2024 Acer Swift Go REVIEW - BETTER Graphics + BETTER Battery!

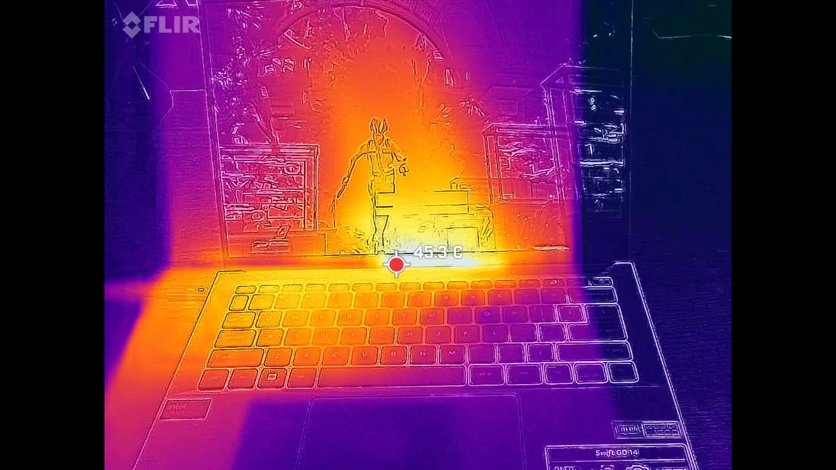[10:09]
when it comes to the surface temperatures never getting overly hot although there are a couple of warm
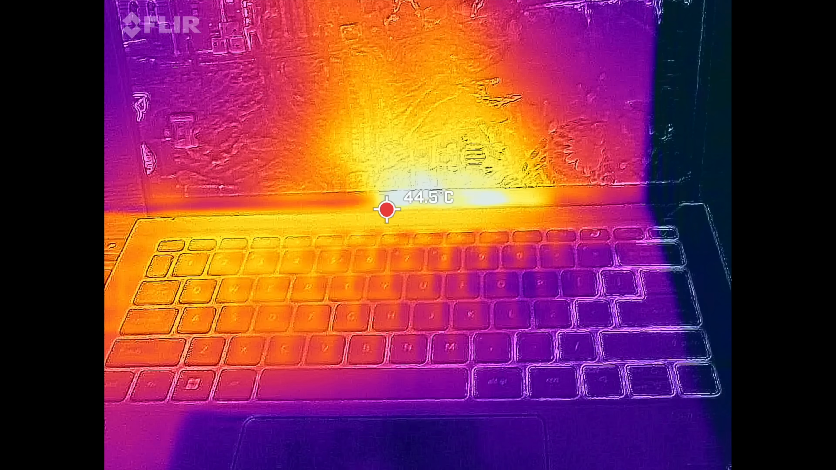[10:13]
On screen: spot 44.5°C
spots here and there one above the keyboard below the display and on the underside never getting overly hot so pretty good management in terms of those surface temperatures overall now